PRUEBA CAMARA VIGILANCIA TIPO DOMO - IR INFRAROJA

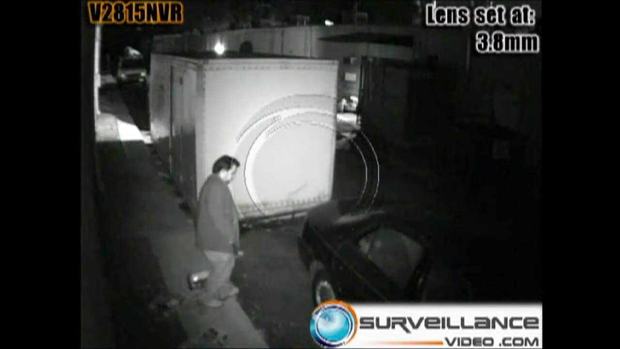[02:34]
There is very little video noise and you can see the subject and all the surroundings around him.